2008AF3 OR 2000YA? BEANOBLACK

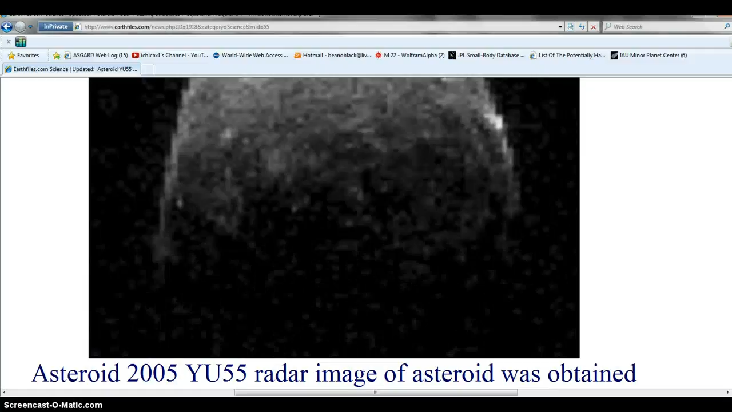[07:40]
then process so we get a shot of YU55 okay so more than likely and no matter what this should be